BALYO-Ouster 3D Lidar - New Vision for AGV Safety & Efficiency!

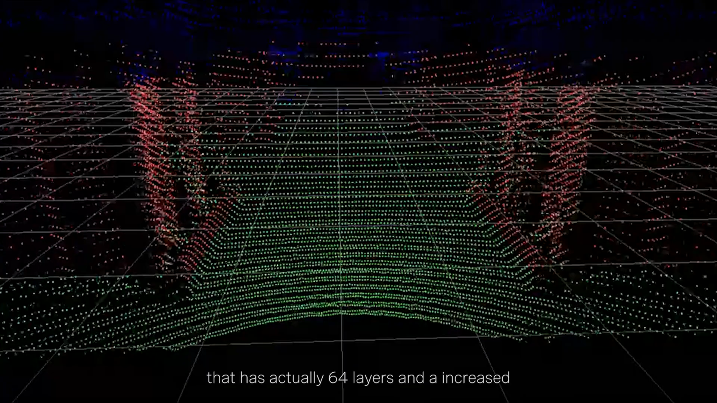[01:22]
We are now working on this new sensor that has actually 64 layers and an increased field of view
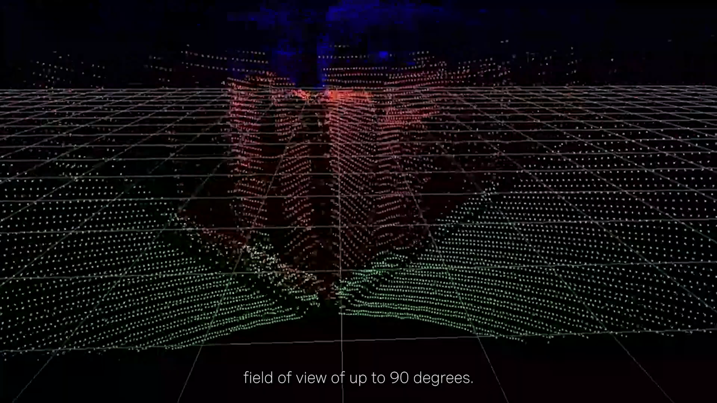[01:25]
up to 90 degrees that allows us to have an increased
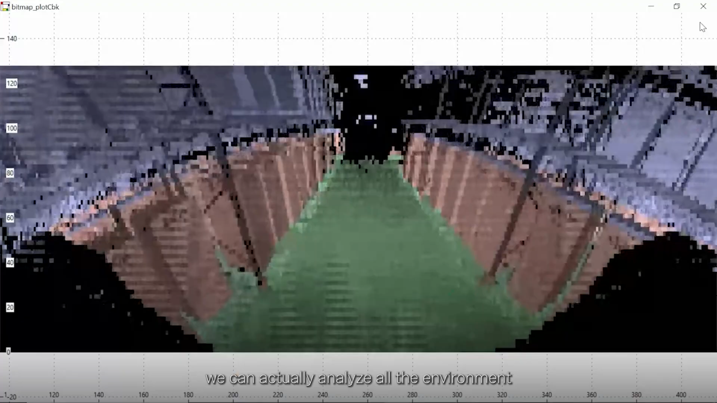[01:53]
we can actually analyze all the environment around the robot in a full volumetric way and
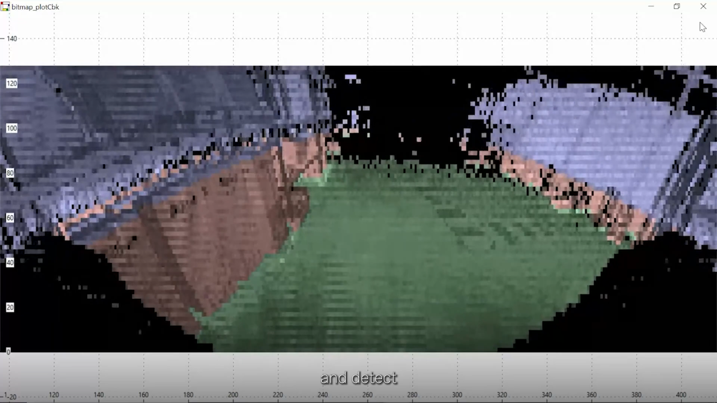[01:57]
detect persons that are in the path of the robot but also what we call floating objects.
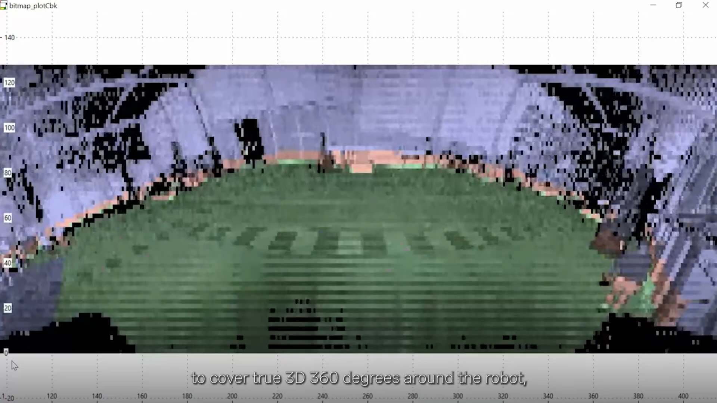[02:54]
is the ability of the sensor to cover true 3D 360 degrees around the robot at a reasonable pricing.